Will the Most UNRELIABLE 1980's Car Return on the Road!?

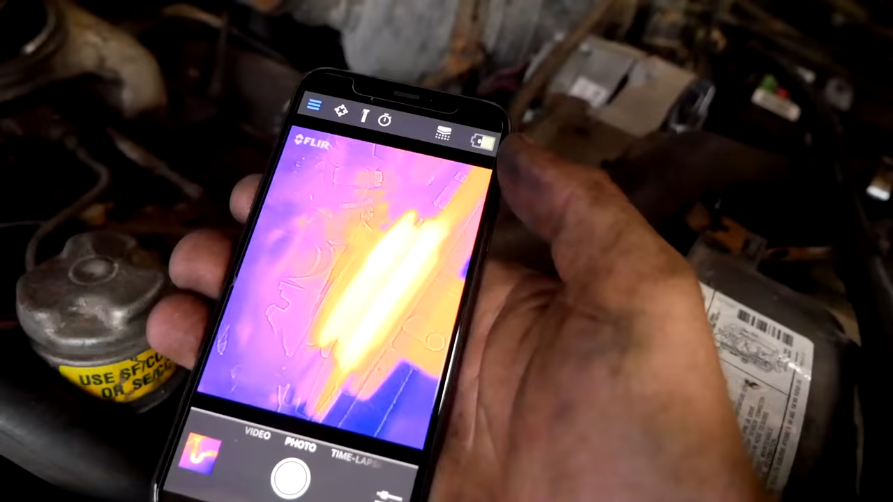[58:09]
All right, we got the FLIR camera out.
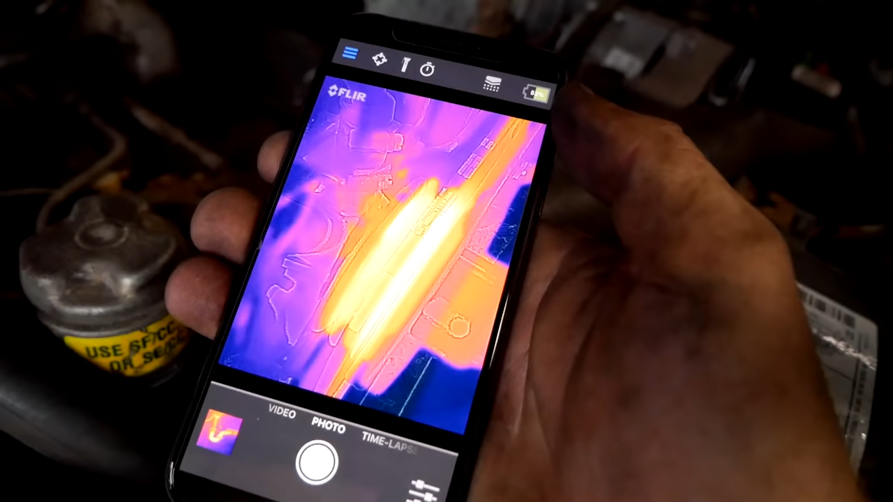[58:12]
As you can see, that right there is the water pump pulley. It is nice and warm.
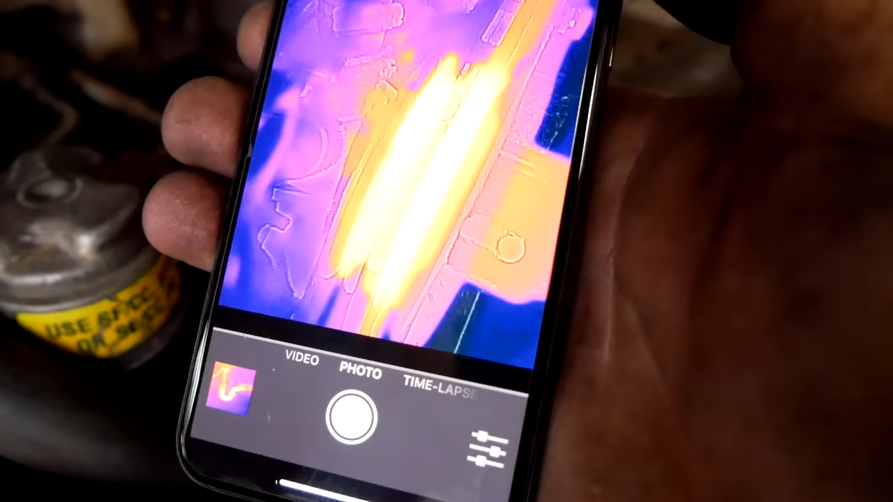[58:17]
In comparison to the power steering pulley, which is also warm, but nowhere nearly as warm.
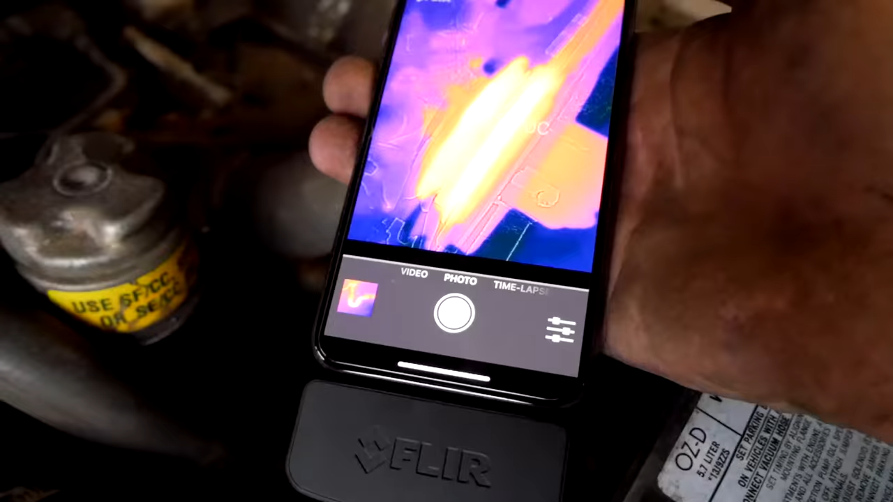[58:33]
so somehow even the back pulley is the same temp and there's nothing on it.
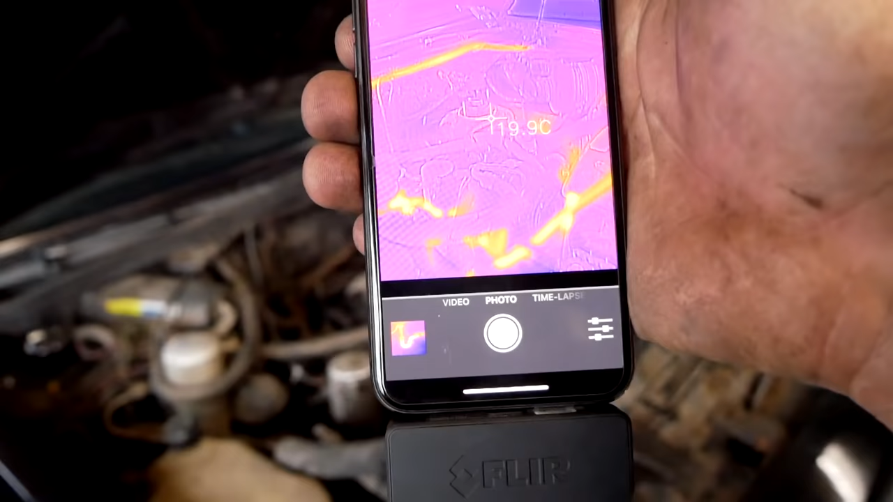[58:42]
So yeah, I don't know what the hell's going on, but this is pretty cool.
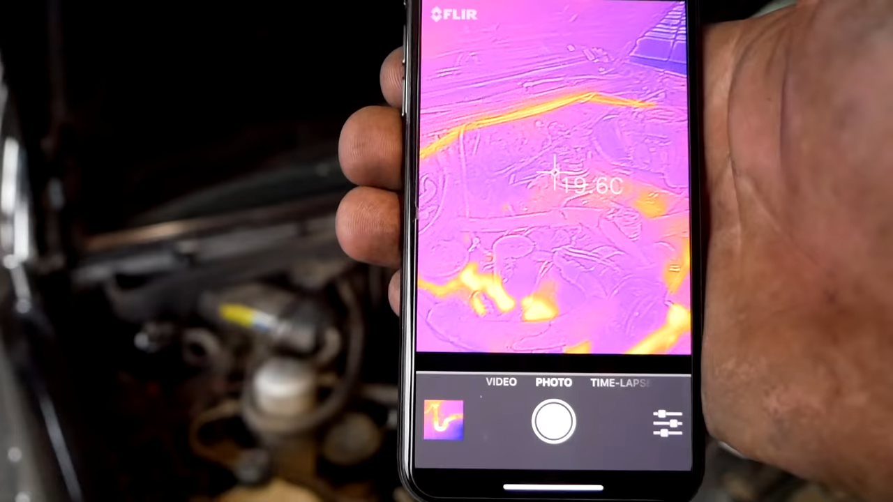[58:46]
That orange line up top, that is the glow plug wire.
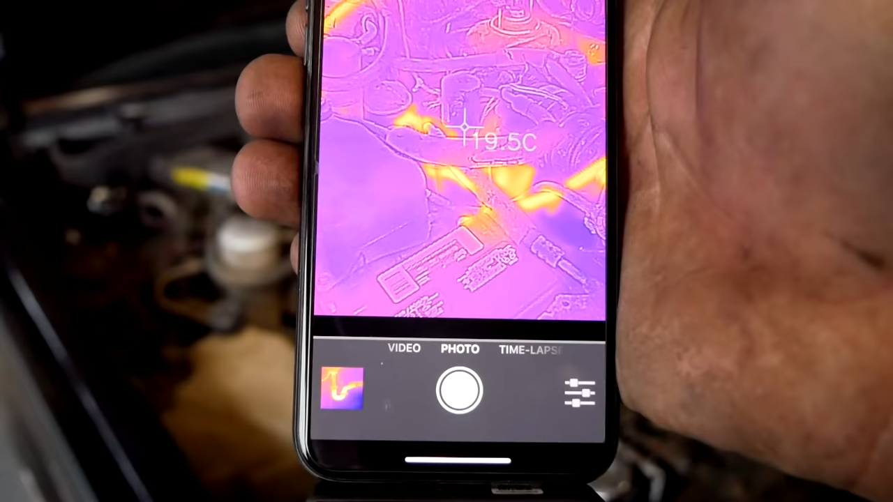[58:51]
On screen: spot 19.5°C
The orange glow in the middle is the headers, and then this here is the positive battery cable. These things are pretty neat.
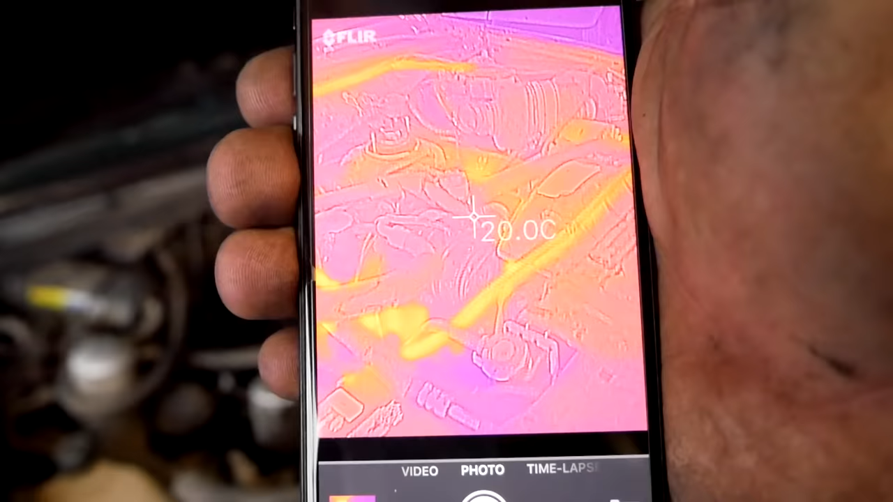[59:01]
On screen: spot 120.0°C
FLIR, if you're watching this, I'd love to work with you guys, because this would be something that is really nice in the shop. But yeah, I don't know what the hell is going on here.
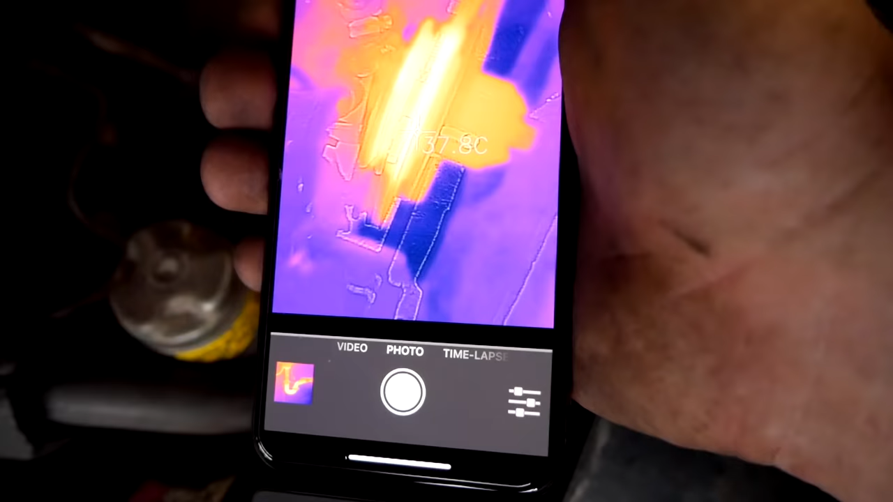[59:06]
It's not the fan. There's no heat in the fan.
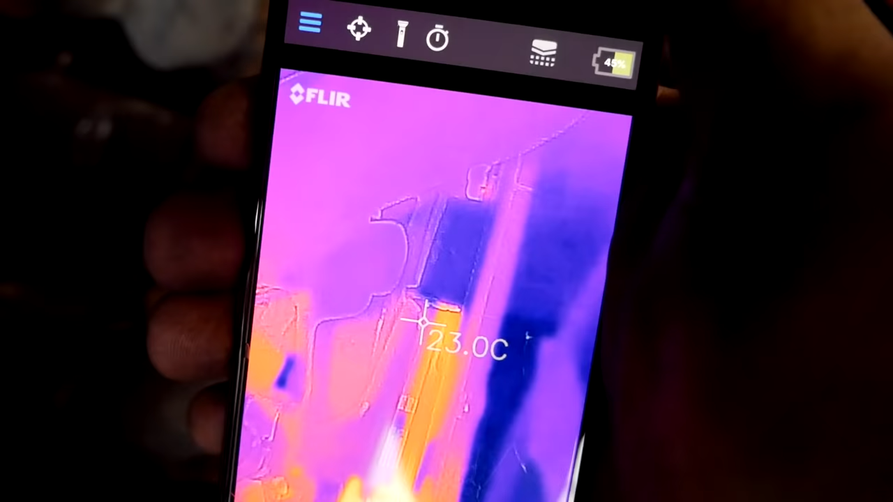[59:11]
On screen: spot 23.0°C
It's not the power steering pump. It is something to do with this pulley right here.